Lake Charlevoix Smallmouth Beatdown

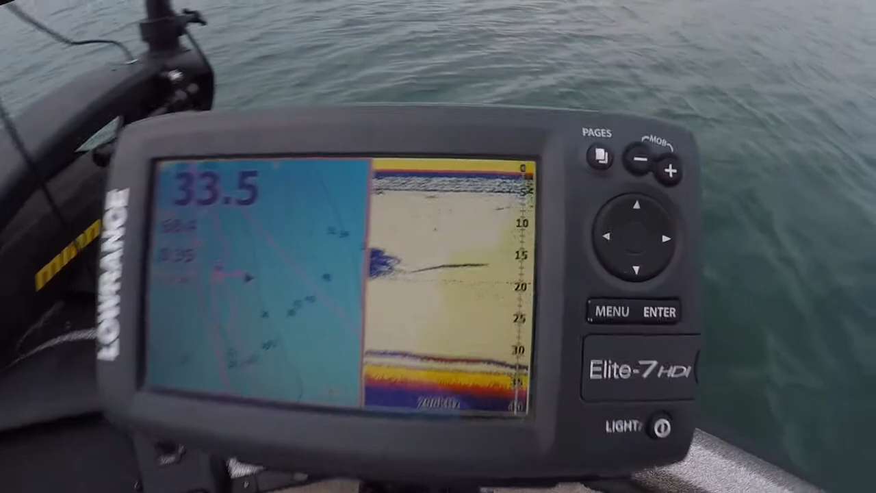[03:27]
Check that out. That's, that's a fish right there in the bottom.